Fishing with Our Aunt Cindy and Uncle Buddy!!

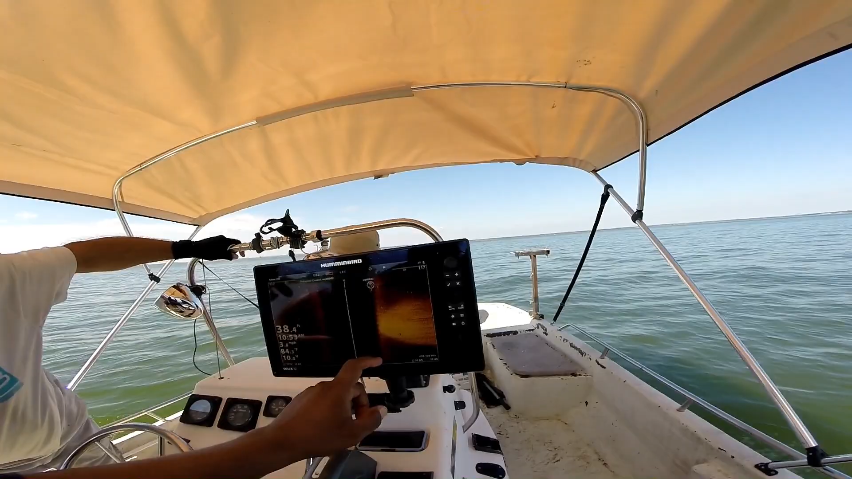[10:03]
Go mark it, and then I can go back to the other one, mark that one, so I can come back later on with crappie gear. Man, that's some nice ones. Wow. Hey, Zipada. Oh yeah. Taking a shower. Anyways, guys, we're gonna hopefully be back either with a catfish or with a plate of food.